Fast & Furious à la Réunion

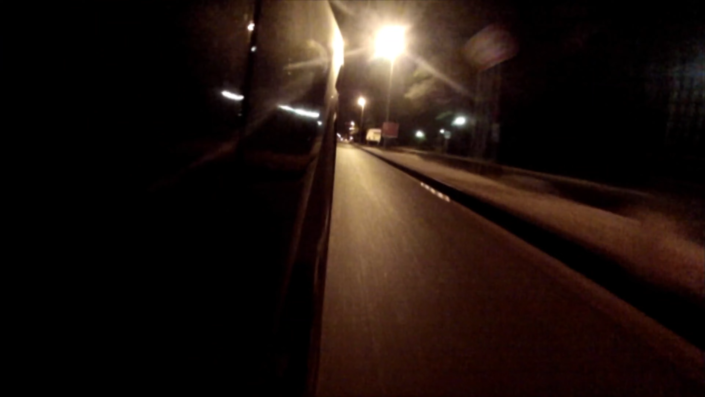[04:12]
Et là, voilà, comme on l'a dit, après le virage, on arrête d'accélérer parce qu'après, on ne sait pas ce qu'il peut y avoir après le virage.